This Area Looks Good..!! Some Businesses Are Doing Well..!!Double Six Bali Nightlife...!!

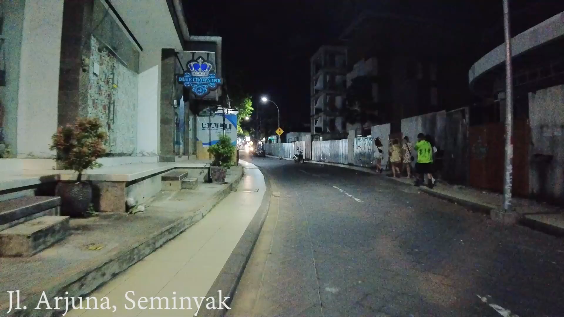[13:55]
go to the beach also there are some cafes or restaurants for you to have your dinner guide